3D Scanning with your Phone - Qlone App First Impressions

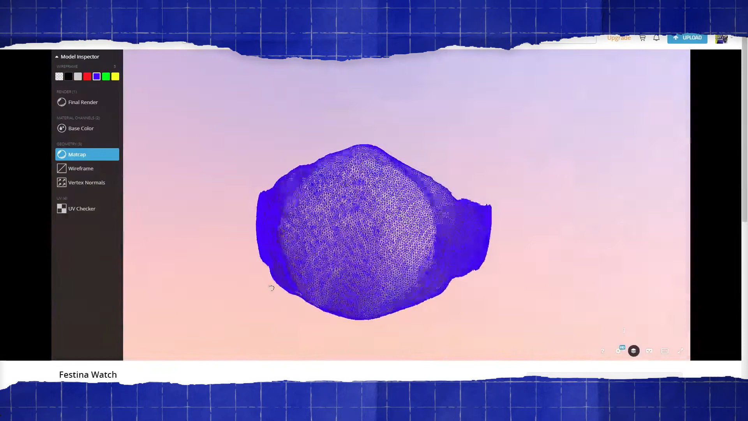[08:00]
So there are a whole bunch of little triangles that make up the mesh and there are a lot of them.
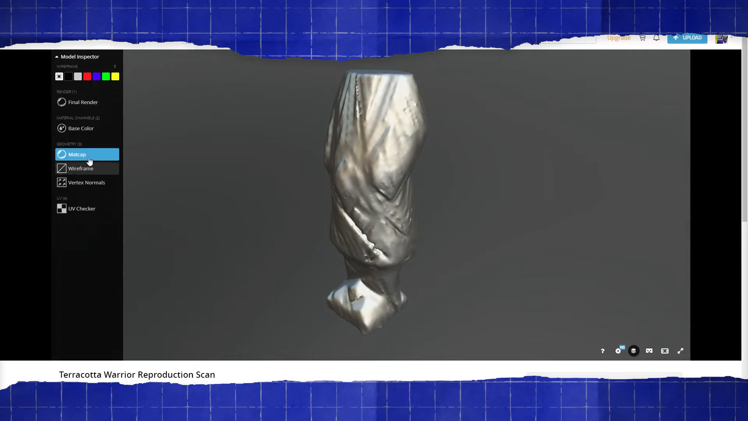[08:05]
Like kind of a ridiculous number for the amount of detail you actually get out of it.
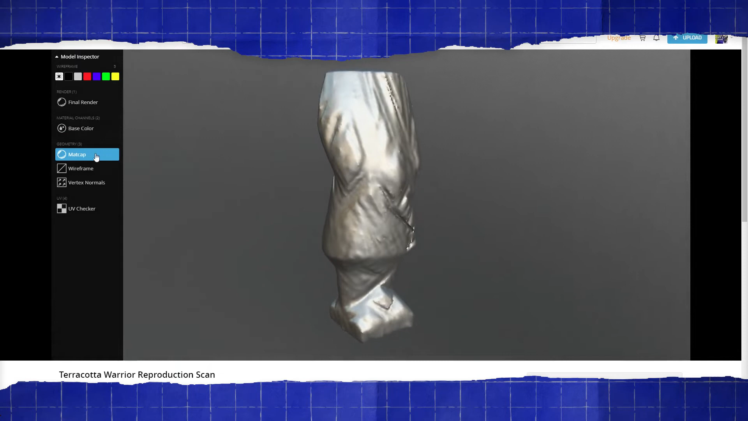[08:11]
Fine details are very easily lost in the processing.
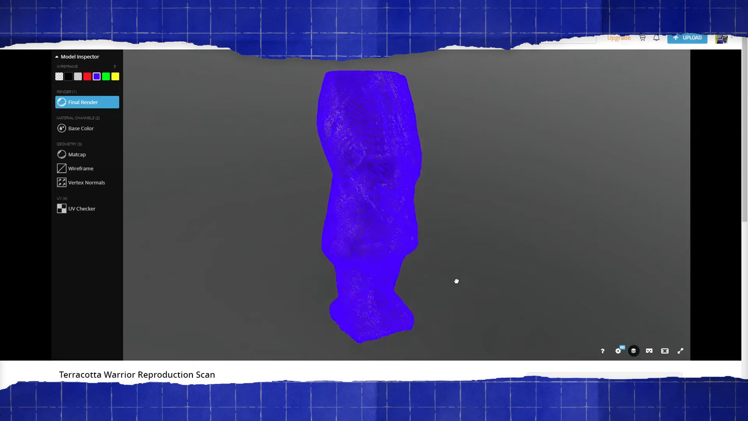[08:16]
The takeaway about the mesh density and the surface detail is this.